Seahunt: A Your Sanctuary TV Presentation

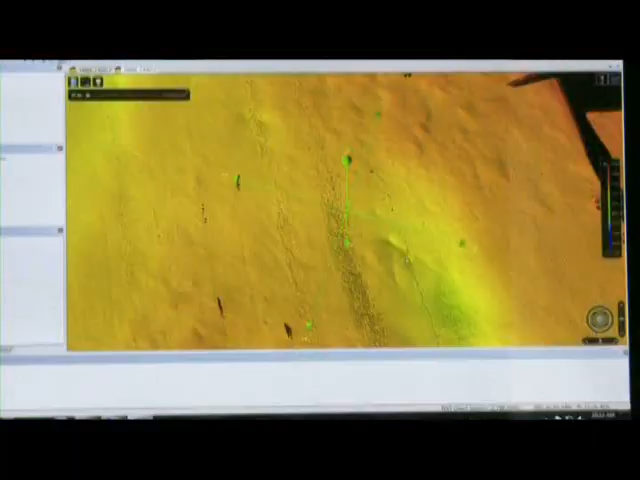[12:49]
run them through a processor and come out with these maps that really
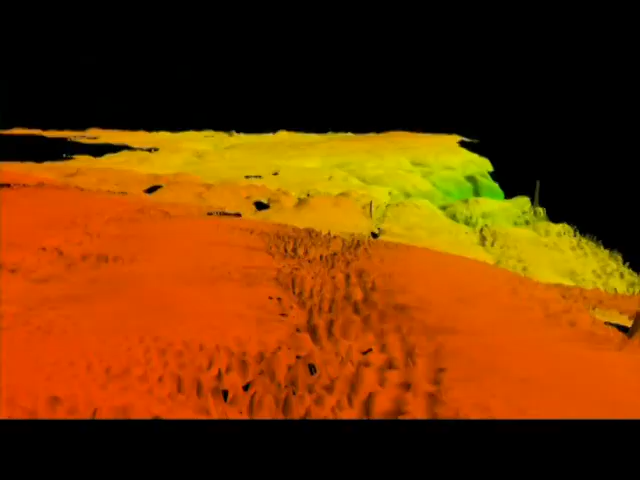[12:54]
enable us to peer down thousands of feet to find shipwrecks.
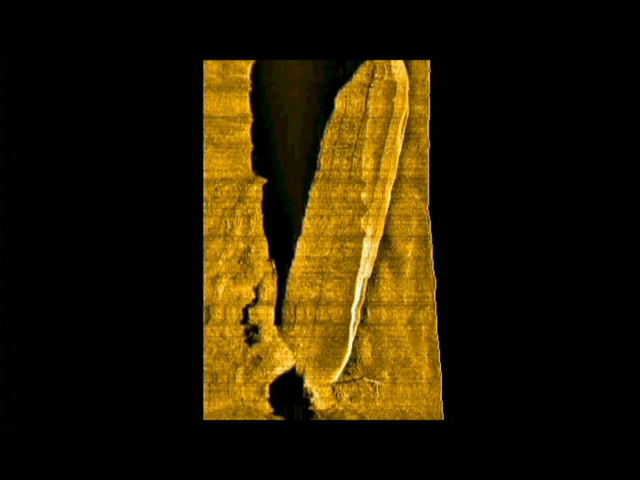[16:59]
You can see the curvature of the stern.
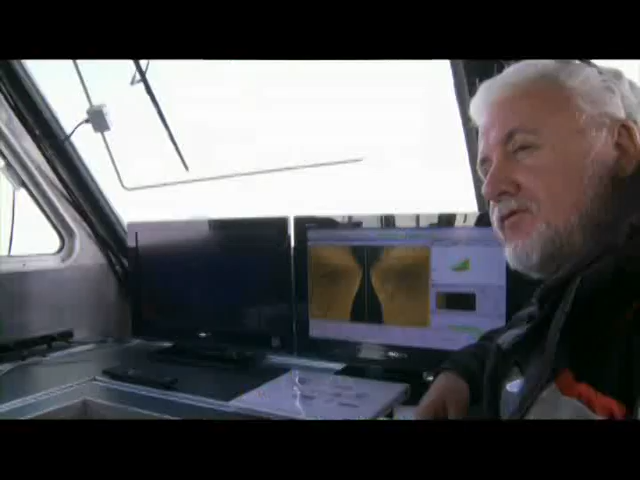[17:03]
If the one thing's clear, we now know that our target is a ship.
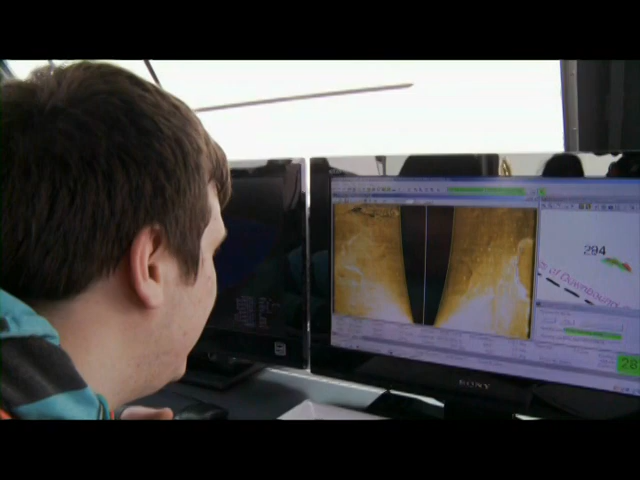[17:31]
It is a ship. Oh, my gosh. All right, guys. Look at that. That is a ship.
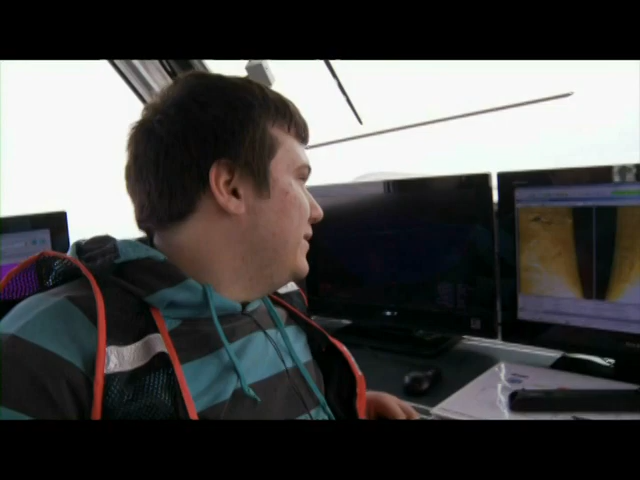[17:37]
Oh, my goodness. It was clear it was a ship. The side scan picked out everything. That's definitely something.
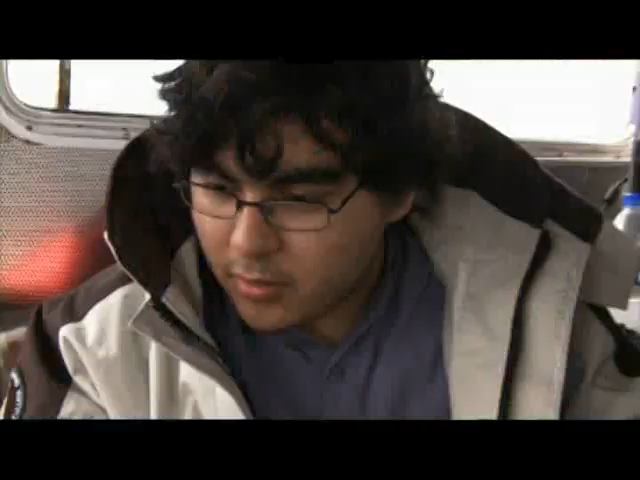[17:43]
It's just like, oh, we got to go down there. We want to go see it.
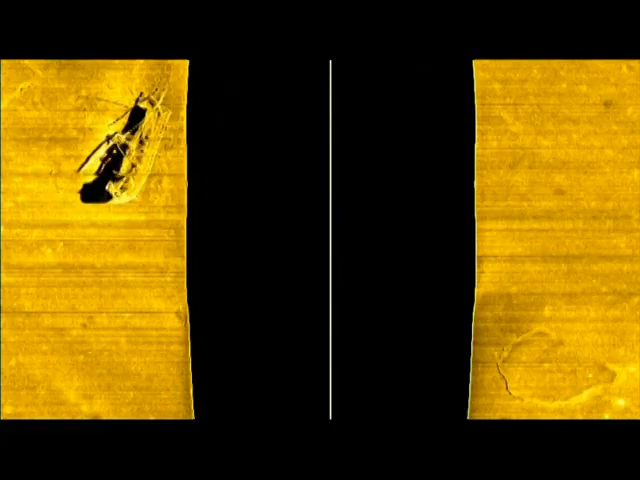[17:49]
There's no question about it. The target is a shipwright. It could be the Ironton.